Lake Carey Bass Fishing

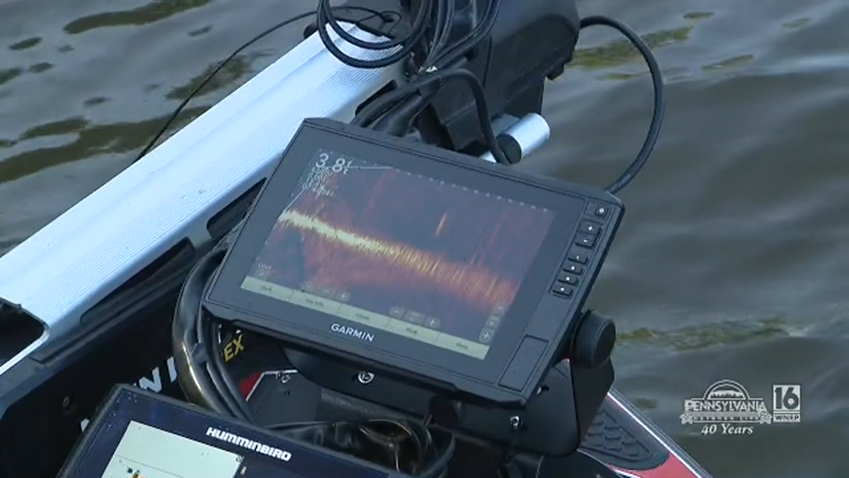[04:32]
Actually, you can see your bait coming back towards you. It's pretty amazing. It's almost like a video game. At one point, does that make it just too easy? Yeah.